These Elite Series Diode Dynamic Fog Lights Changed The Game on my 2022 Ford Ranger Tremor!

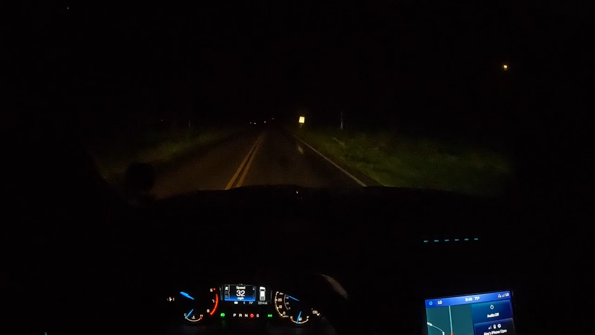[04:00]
gonna be tough to tell on camera but i'm gonna tell you what i see in person so we have more of that yellow incandescent kind of style colored over here it's still bright but over here it's that clear uh it's that clear kind of bluish haze coming off anyway the point is you can see that we have a little bit actually more visibility off to the right hand side with the diodynamics now and we also have still remember the ditch lights to give you an idea what that looks like on the road
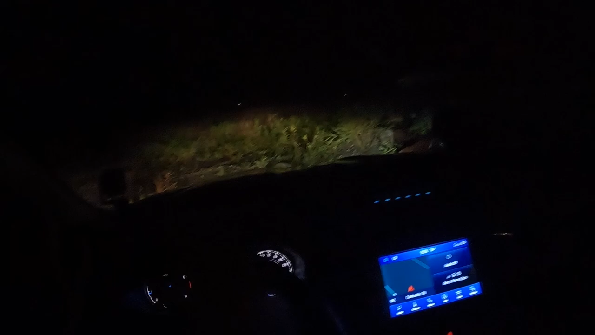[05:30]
left or the right and you can kind of see the difference between the two right now as we go into this mess up here there's not it's not really even a trail it's just open nasty road yeah already sliding around this truck does such a good job
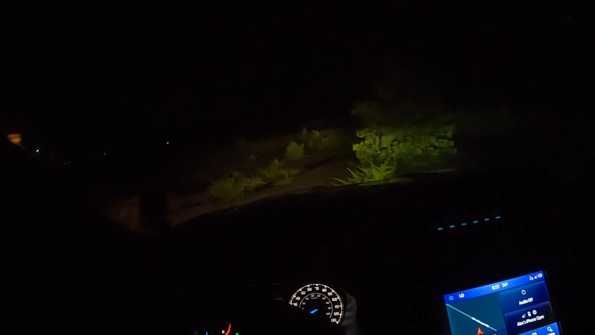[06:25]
got and it's still significantly bright i'm really really impressed let's do this one more time with the ditch lights just so you guys can see how you know that looks so as we drive in here we'll turn them on okay
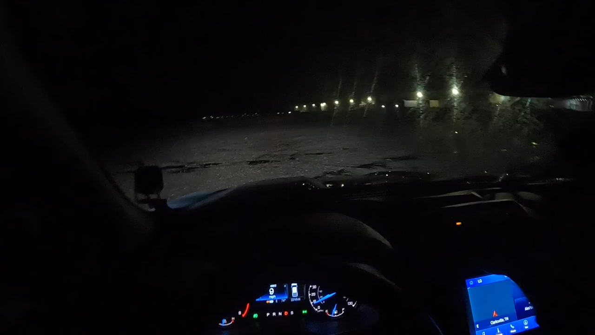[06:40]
and you see how much more visibility we actually we'll leave them off until we get into position here so you guys can really see the difference
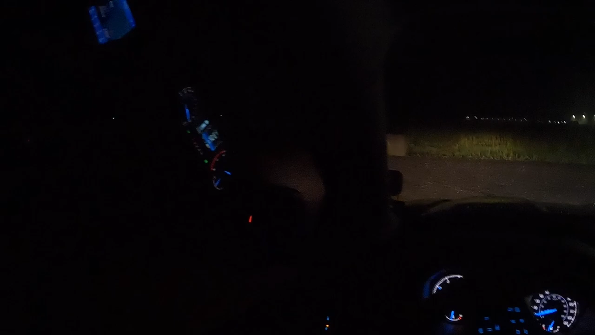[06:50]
all right so here we are at the beginning again we're going to flip on the lights and you can see how much brighter things get so here we go off and then back on lots and lots and lots of visibility so this is kind of a two product review i guess even though we've already covered the ditch lights before definitely something that you might consider buying if you're doing stuff like this this is really fun let's give it a little gas this